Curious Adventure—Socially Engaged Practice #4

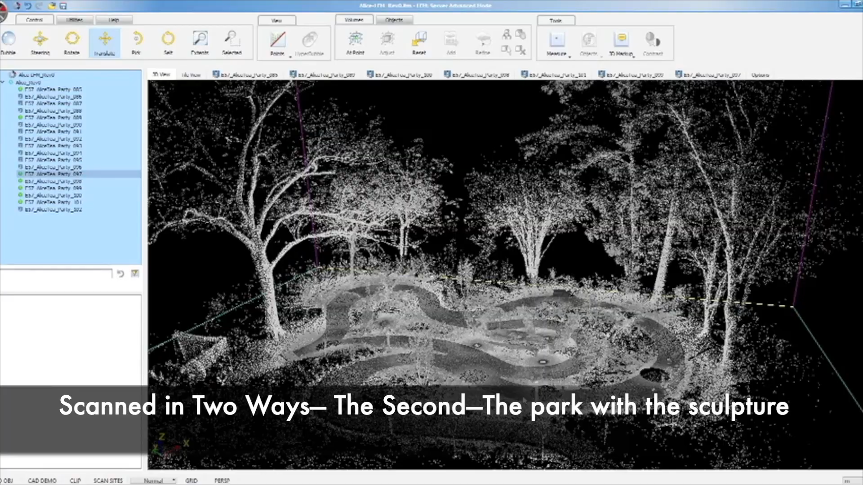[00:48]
The park area with the sculpture also has been scanned and Brigitte is searching for a university who works with virtual realities to help